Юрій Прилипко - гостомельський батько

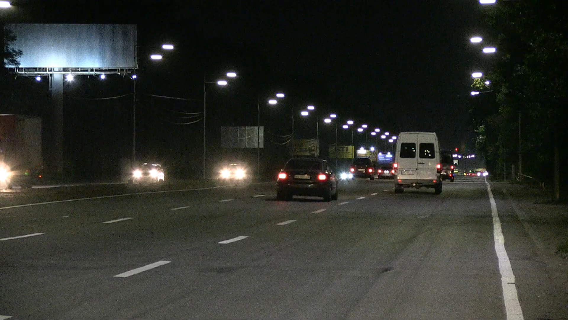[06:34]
а за кошти селища Гостомель майже 300 тисяч гривень освітили 1,5 кілометри міжнародної траси Ковель-Яготин.